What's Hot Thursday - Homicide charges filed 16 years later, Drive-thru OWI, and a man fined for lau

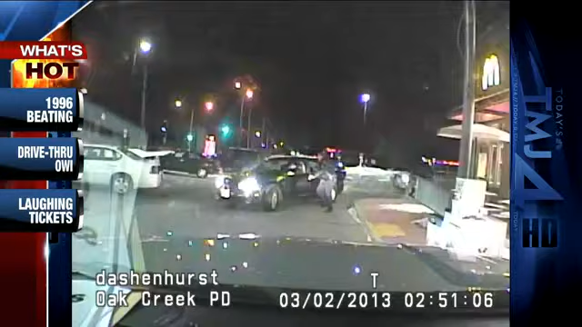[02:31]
All right. We aired this last night. It's pretty funny. One guy's attempt to buy a burger landed him in jail.